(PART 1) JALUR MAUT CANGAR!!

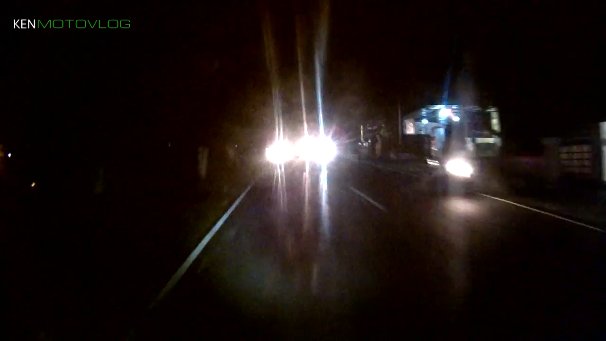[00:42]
Dingin banget. Oh anjir, gue habis kehujanan guys, dan gue tidak pakai jas hujan karena jas hujan hanya untuk orang lemah. Okay. Di belakang gue kayak yang kalian lihat tadi ada Mas Mahoy Motovlog sama ada Riz Ride, dan ini kita berada di Cangar, bukan belum masuk Cangar, ini lagi OTW ke Cangar. Dan ini naik guys, ini posisinya kita sedang naik ke atas dan di sini gelap banget ya.
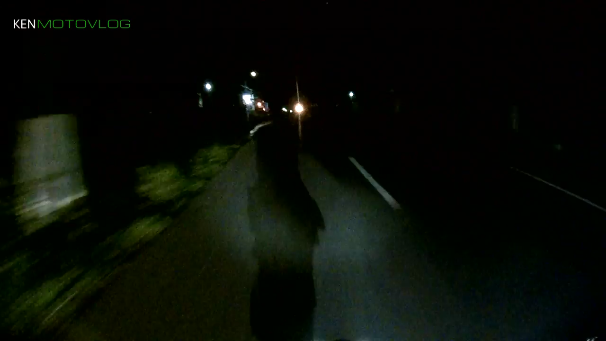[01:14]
Jadi gue minta maaf dulu sama kalian, di sini gelap banget. This is very dark. Mungkin kalian susah ngelihatnya, dan mungkin juga lensa gue agak sedikit berembun karena tadi barusan hujan guys. So, gila lampunya Mas Mahoy, motor tambah anjir. Tambah anjir lampunya. Lampunya LX ya dia, anjir. Wow, damn.
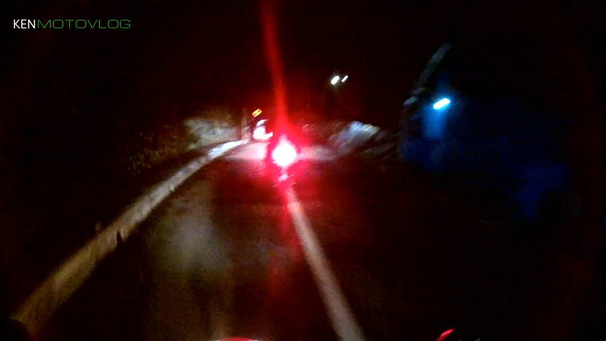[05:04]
Soalnya kita semua tahu motor matic itu nggak punya engine brake, jadi di jalur seperti ini engine brake itu sangat diperlukan sekali.
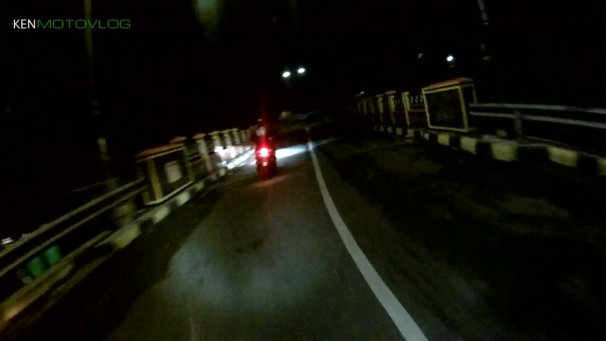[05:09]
Wow, I love this bridge. Dingin cok, dingin banget cok, gila. No kan, udah mulai masuk hutan ini. Oh my fucking god, anjas. Ternyata ada orang lain selain kita. Soalnya biasanya jalur ini sepi banget. Apalagi hari-hari biasa kayak gini. Sekarang ini hari Jumat. Kalian bisa lihat sebelah kiri ini hutan. Mungkin kalian nggak bisa lihat. Sebelah kiri ini hutan.